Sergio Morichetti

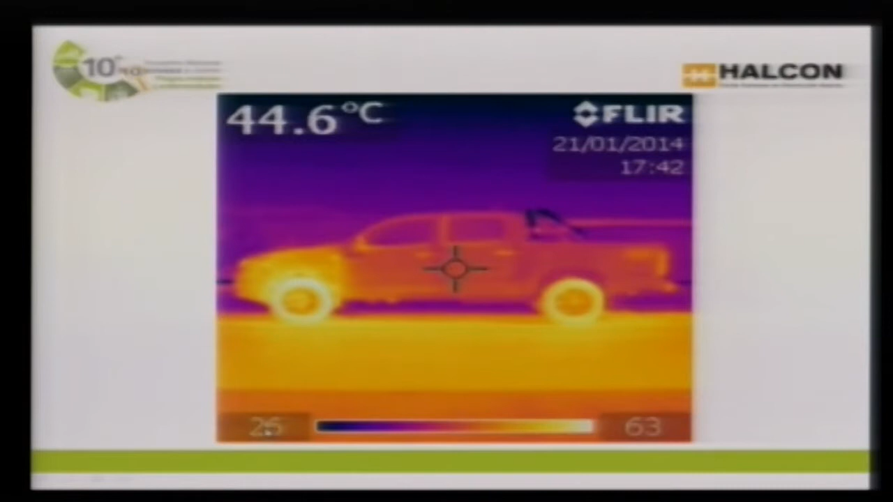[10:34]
On screen: spot 44.6°C
Por ejemplo, 26 grados lo más frío y 63 grados en esta zona. Y esta es la foto de ese mismo amarantos palmeri. Mientras, a las 5, casi 6 de la tarde, amarantos palmeri tenía 35 grados aquí en el centro, 30, 35 grados, o sea que estaba funcionando perfectamente, ni siquiera demostraba signos de marchitamiento, y todo su ambiente alrededor tenía 54 grados de temperatura a las 6 de la tarde. Imagínense a las 2 de la tarde.
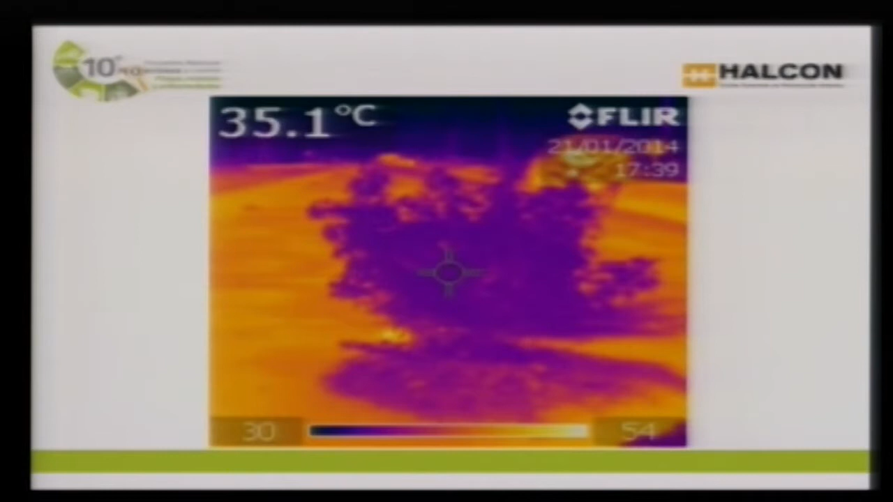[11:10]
On screen: spot 35.1°C
Eso habla a las claras de cómo esta maleza puede soportar todos estos ambientes difíciles. Hablamos de crecimiento. En el sur provincial es raro ver esto,